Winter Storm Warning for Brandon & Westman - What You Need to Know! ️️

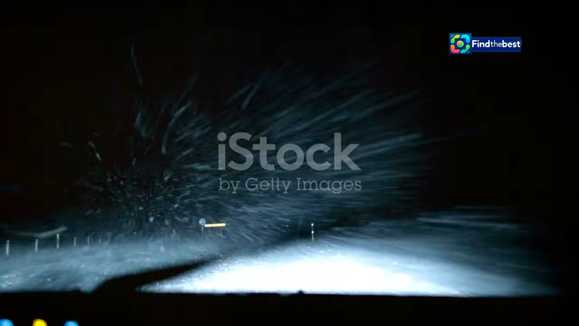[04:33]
The combination of heavy snow and strong winds is going to create extremely hazardous driving conditions. Snow is accumulating rapidly, and the wind is causing snowdrifts that can block roads and make it hard to see where you're going. Visibility will be reduced, and roads will be slippery.